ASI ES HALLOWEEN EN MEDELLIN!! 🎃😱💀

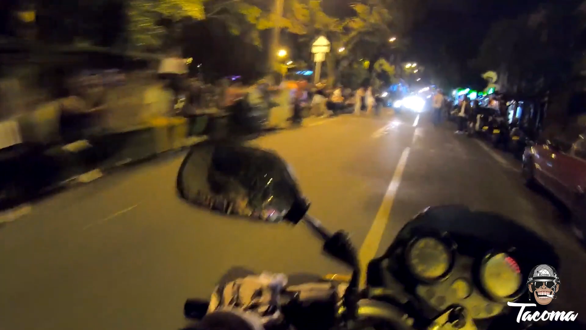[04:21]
Aquí, la iglesia de Campo Valdés, la iglesia del Calvario. La segunda iglesia en adobe cocido más grande del planeta. Creo que es esa.
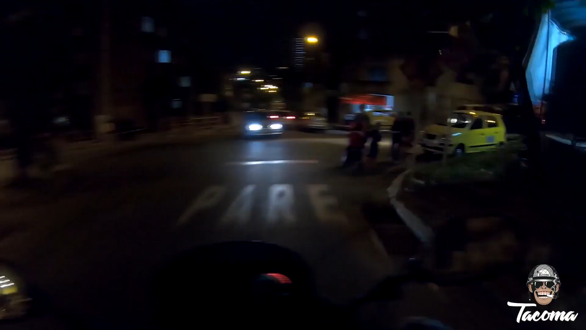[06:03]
Este es el sector de San Cayetano, también es un sector, vea, los enfierrados, todos. Este año es el año de los enfierrados, el mascarado, máscara de payaso, máscara de chinos. Y todo el mundo con su buen fusil, papá. ¡Qué miedo!